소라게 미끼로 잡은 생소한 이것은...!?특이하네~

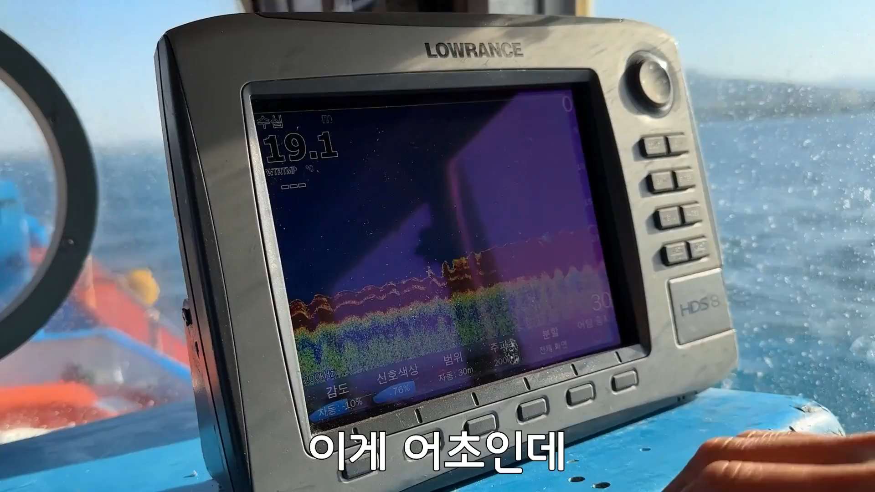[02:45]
이게 어촌인데 이런데 공간이 보이지? 이런데가 어초가 있기 때문에 이런 공간이 보이는거거든?
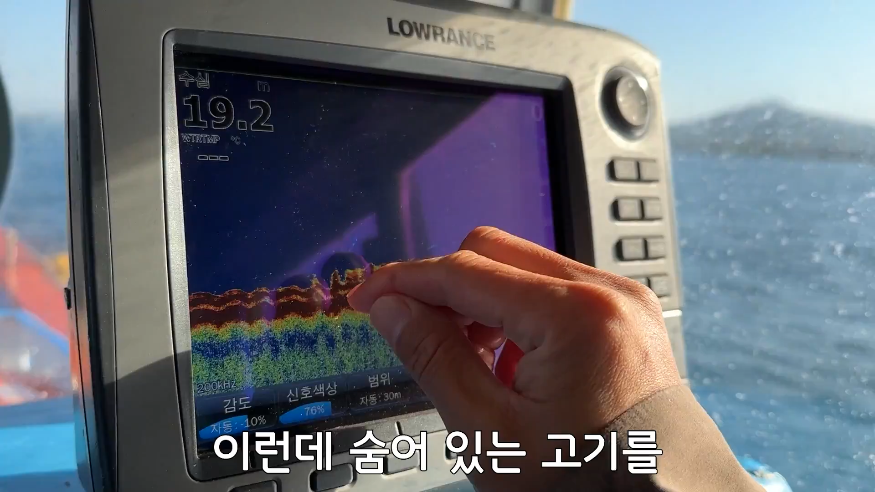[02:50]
이런데 숨어있는 고기를 우린 찾아서 잡는거야. 요 안에 호박돔 있는거죠? 호박돔 무조건 있지. 자 이렇게 보시면 낚싯대를 이렇게 들었다 놨다 들었다 놨다 하잖아요. 바로 구멍을 찾는거에요 구멍을.